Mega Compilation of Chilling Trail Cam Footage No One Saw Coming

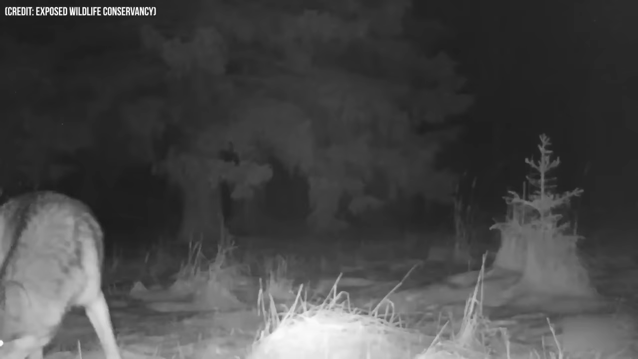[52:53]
Take this wolf, for instance. Not only was he captured by the trail camera at night, but he was also howling as loudly as he could.
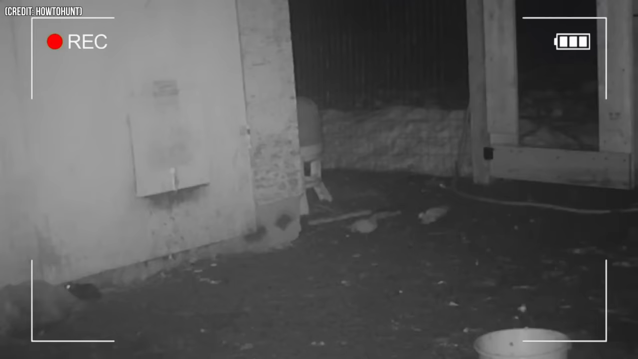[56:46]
But it was too small to harm the chickens, so we had to wait until the real culprit appeared.
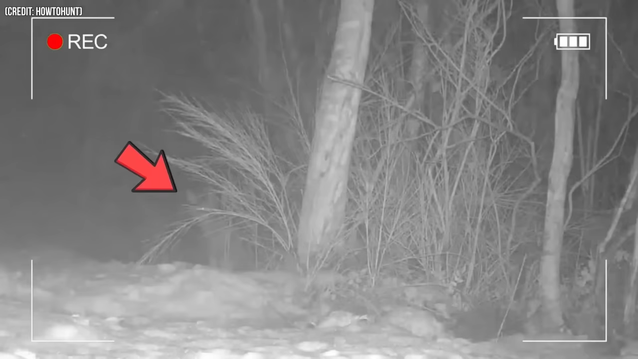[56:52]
That's when, on the second camera, we see raccoons coming around, and the man knew who had been murdering his chickens.